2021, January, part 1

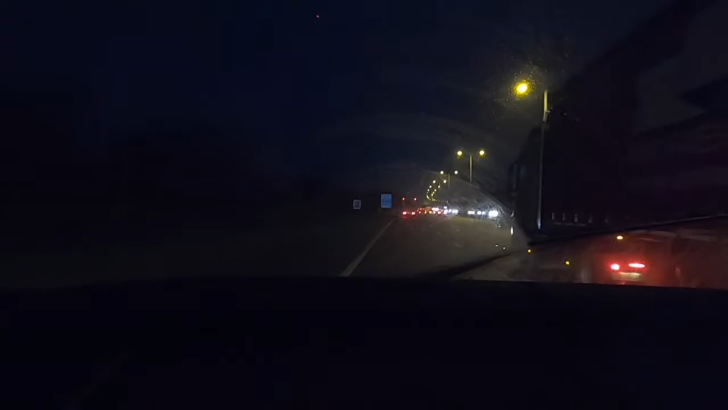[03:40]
It's 5 o'clock, so I suppose it's quieter than it normally would be, but it looks pretty busy to me. I've never seen a French road as busy as this ever.